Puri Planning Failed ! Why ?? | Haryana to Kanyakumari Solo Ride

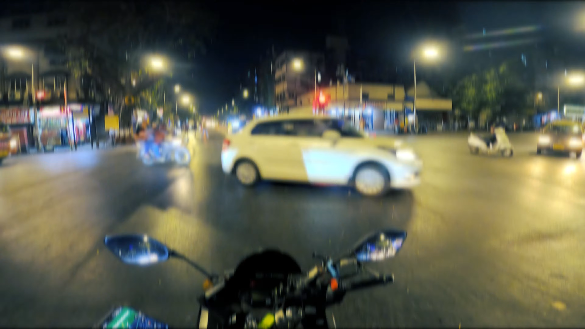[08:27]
सारी टैक्सी का कलर आपको ब्लैक और येलो मिलेगा।
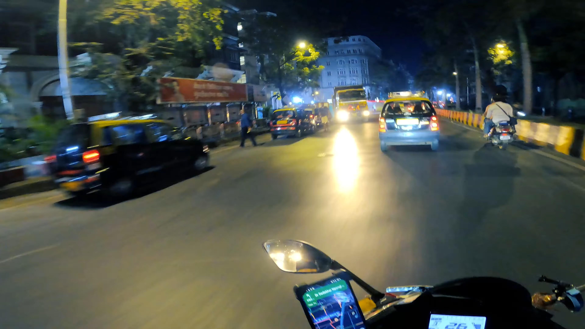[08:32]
मुंबई थोड़ा सा ना जैसे फिल्मों में दिखाते हैं ना, वैसा ही है यार, कोई तारकोल वारकोल नहीं, लोहे का रोड बना रखा है मुंबई में।
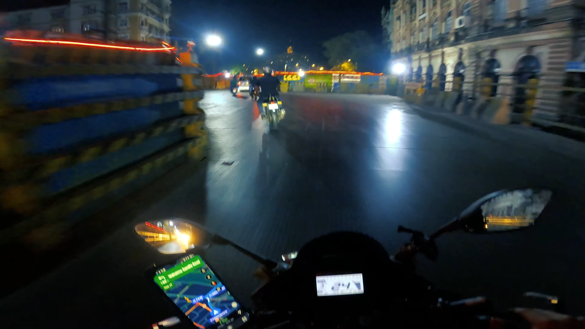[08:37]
वो ऊपर BSE का ऑफिस है, स्टॉक मार्केट, BSE सनसेक्स।
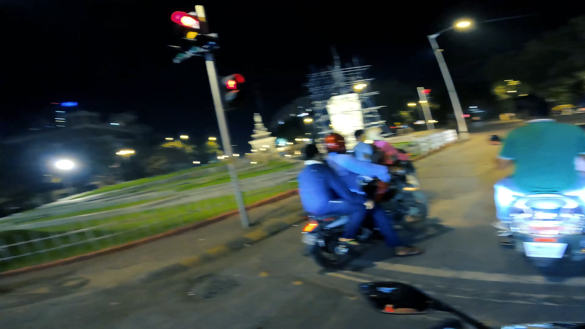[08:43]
सामने वाली मरीन ड्राइव है, सामने इसके आगे पूरा सी है,
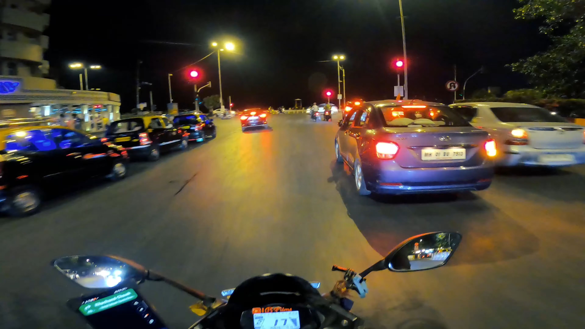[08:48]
पूरा मेरे ख्याल से सामने सी है